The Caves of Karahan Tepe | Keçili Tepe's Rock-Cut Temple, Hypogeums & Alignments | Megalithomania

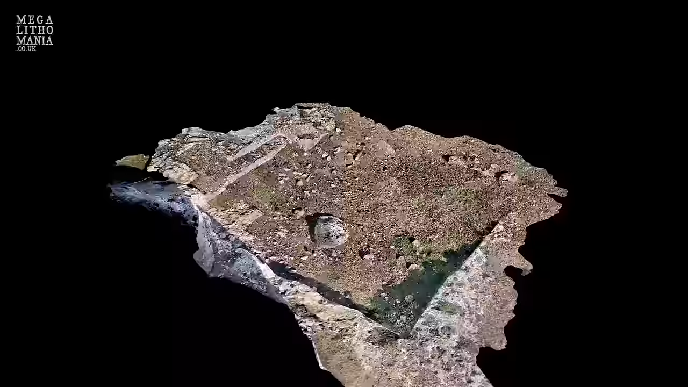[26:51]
and it is rectilinear in shape in other words roughly rectangular
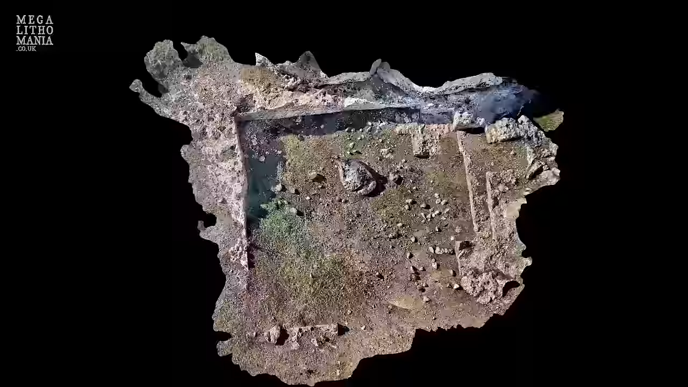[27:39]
it just might be an enclosure which definitely dates to
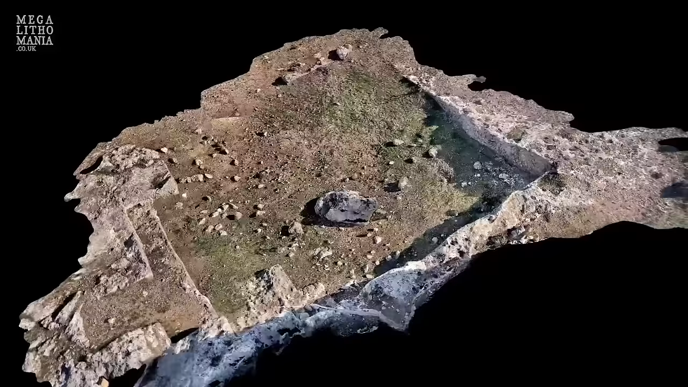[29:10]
which may have had a function looking at the horizon in area on the north side it has a raised platform like a stepped platform area